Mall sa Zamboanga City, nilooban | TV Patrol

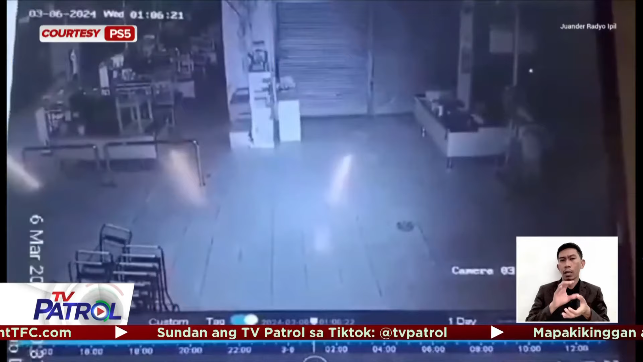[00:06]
Sa CCTV, makikita ang apat na di pa nakilalang lalaki sa loob ng mall bandang alas 10 ng gabi.